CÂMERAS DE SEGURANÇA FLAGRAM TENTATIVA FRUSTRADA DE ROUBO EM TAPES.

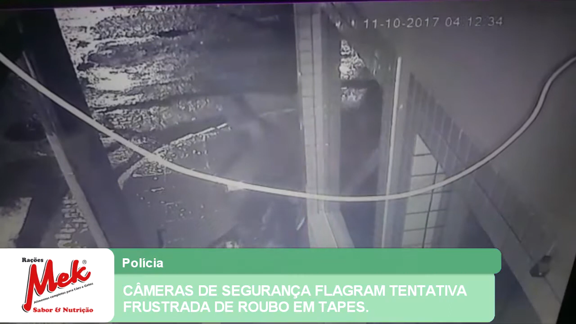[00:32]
Um homem de bicicleta usando uma marreta tentou quebrar um vidro de um estabelecimento comercial para roubar os objetos que estavam na vitrine da loja. Conforme informações do proprietário do estabelecimento, o indivíduo que não conseguiu quebrar o vidro se assustou ao tocar o alarme do local e fugiu sem levar nada. O caso foi encaminhado à polícia civil de Tapes que investigará o caso. Até o momento o indivíduo não foi localizado.